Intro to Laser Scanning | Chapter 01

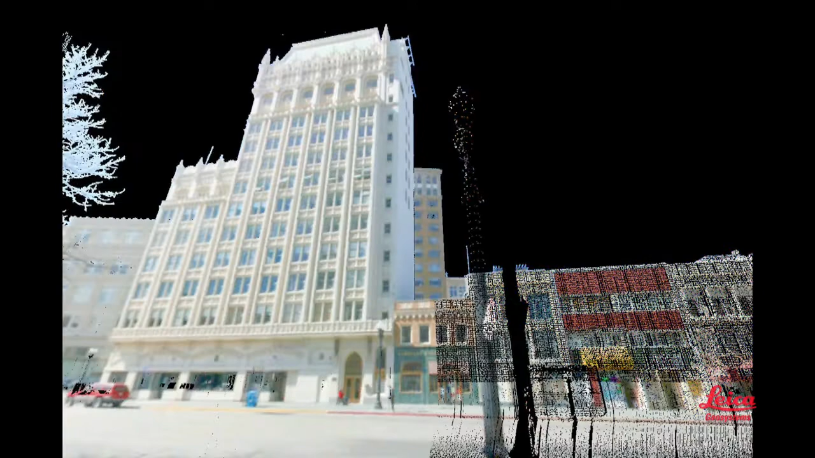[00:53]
It's like a camera taking a 360-degree photo, but with an accurate position for every pixel. So, someone might ask, what's good about that?
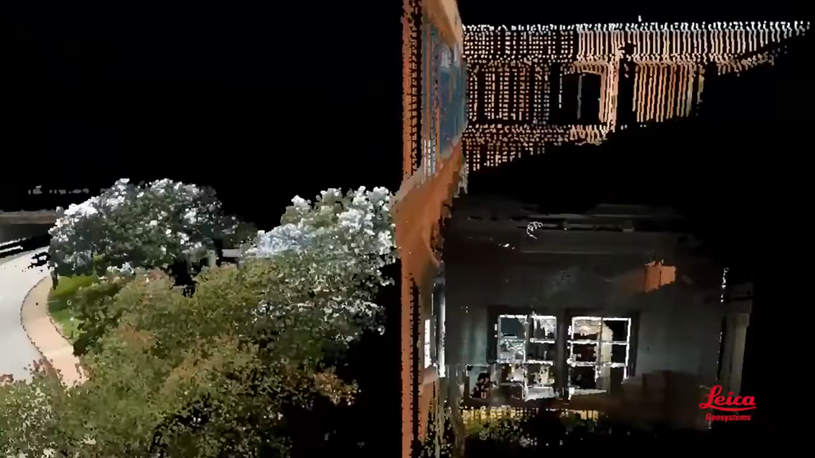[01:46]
You can virtually revisit a scanned scene on your computer any time for more measurements
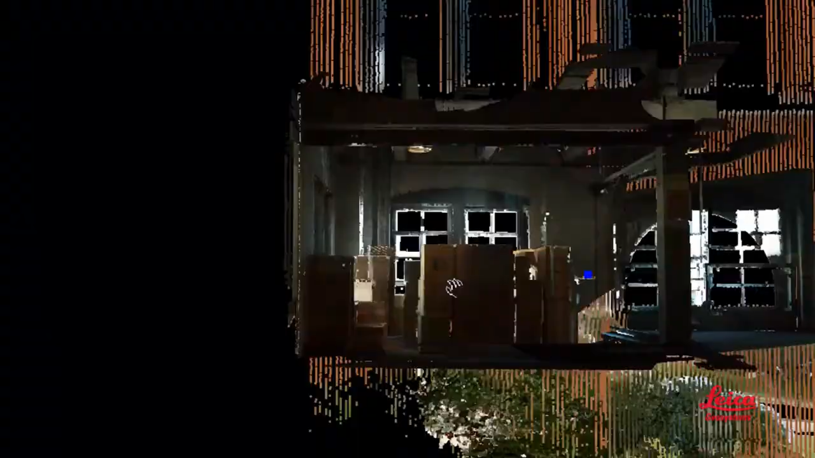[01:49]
and verify what witnesses could or couldn't see.
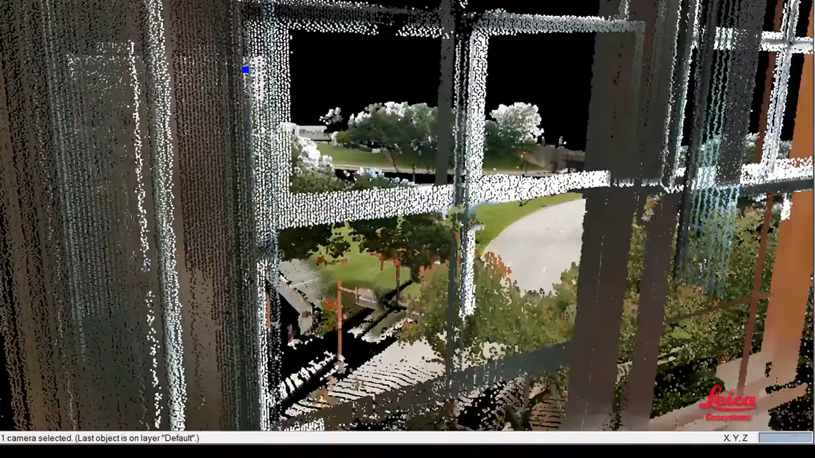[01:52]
And because laser scan data is digital, you can use it with many types of software. For example, you can review proposed CAD designs in their real-world context.
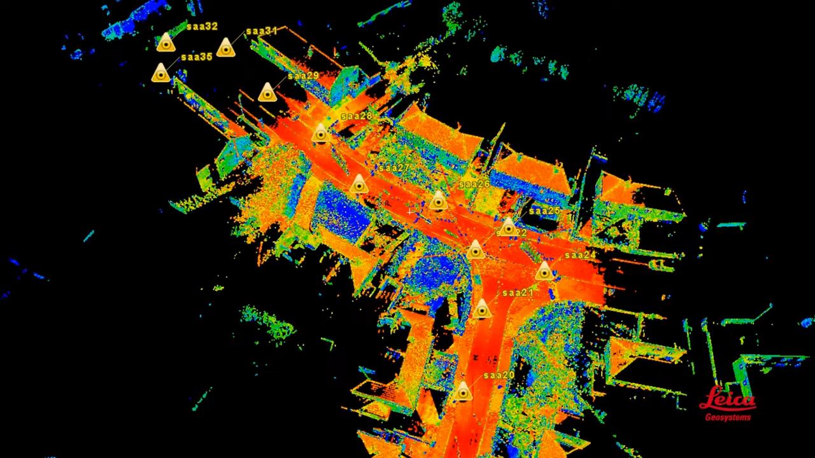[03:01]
Scans can also be accurately geo-referenced to coordinate systems, just like a standard survey.
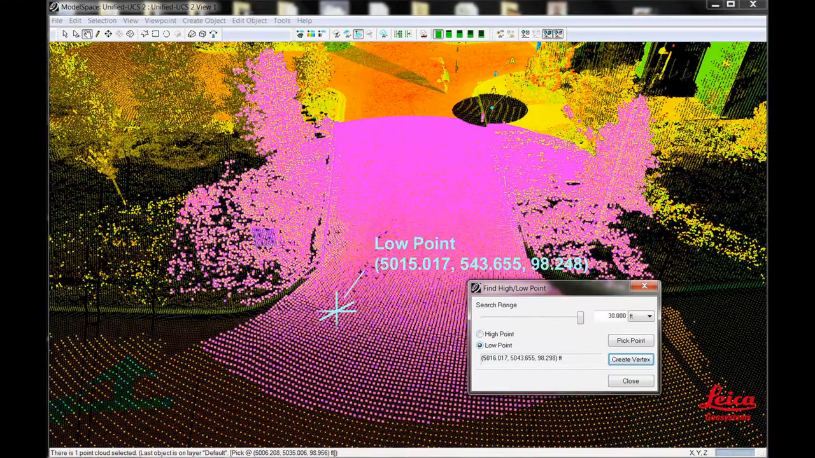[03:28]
high and low points and tie points, sections and profiles,
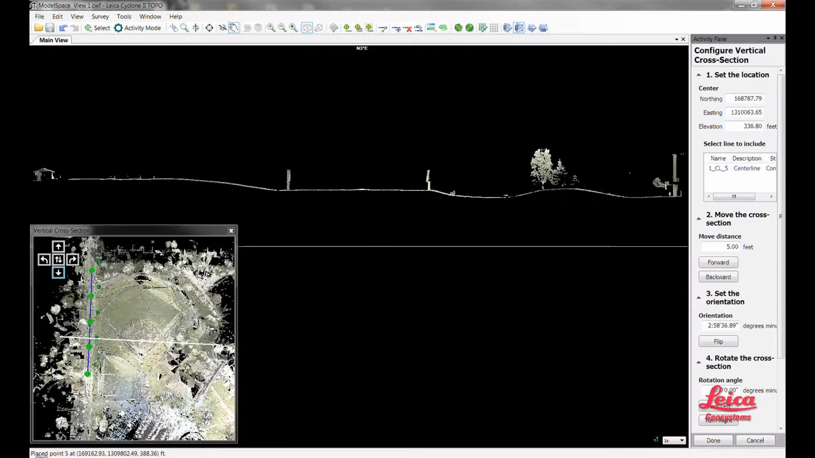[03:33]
volumetric reports, line of sight and crime scene witness viewpoints, and bullet trajectory analysis.
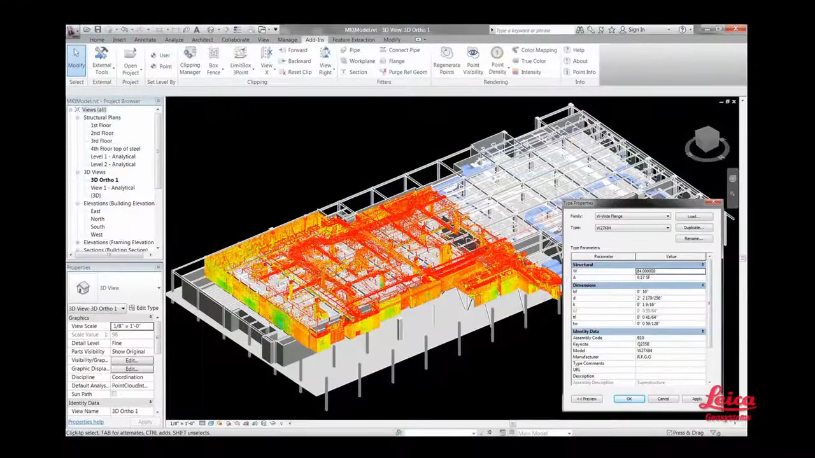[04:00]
or building information models, or BIM, all by using our software. So basically, that's how it works. One final question.